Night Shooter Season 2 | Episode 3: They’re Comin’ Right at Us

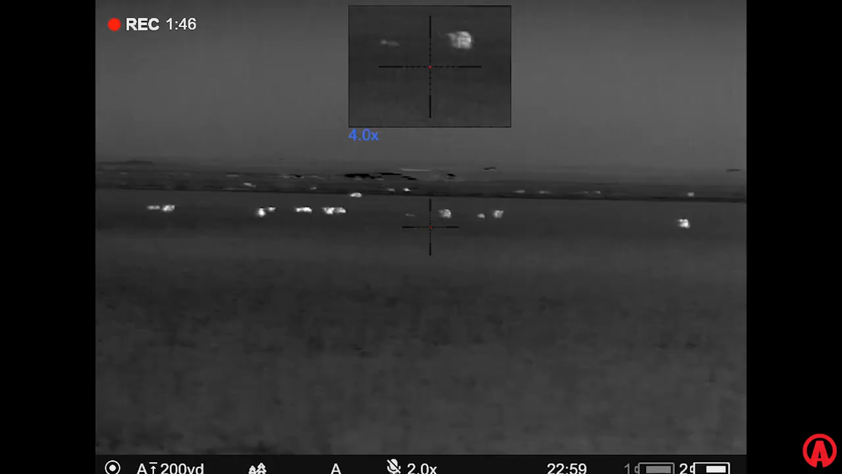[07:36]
Yeah, he just snorted once and the rest of the group took off.
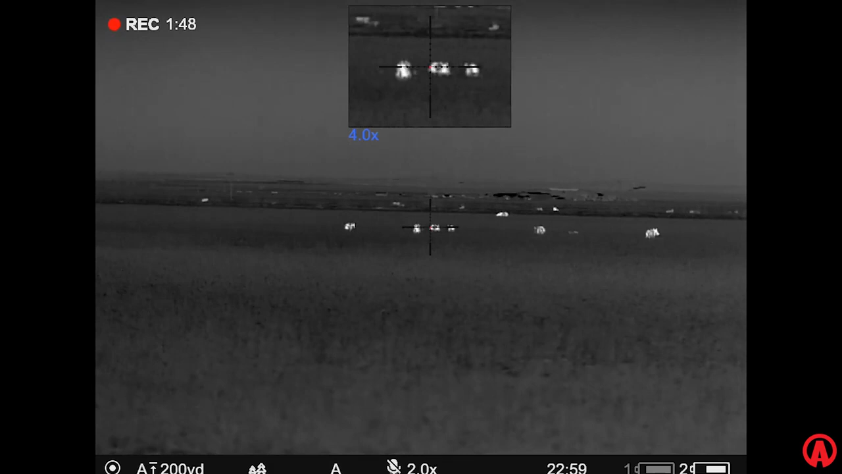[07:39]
Yeah. I think the first shots weren't really very close. I'm sure it was. They were 140-ish or so by the time we got the first shots off.
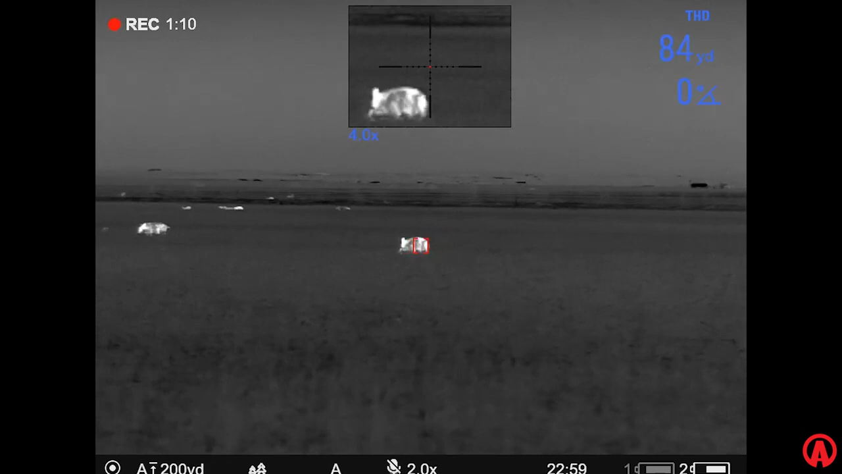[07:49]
That's where the rangefinders come in like crucial. Yeah, absolutely. Yeah, they're big pigs, you know, so they give a really big thermal signature.
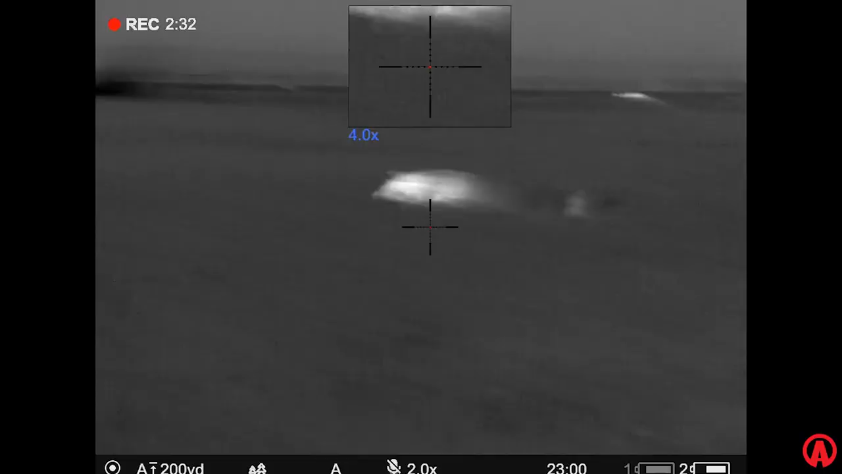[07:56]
Yeah. Kind of worked out perfect for these two to come right up on top of us like that.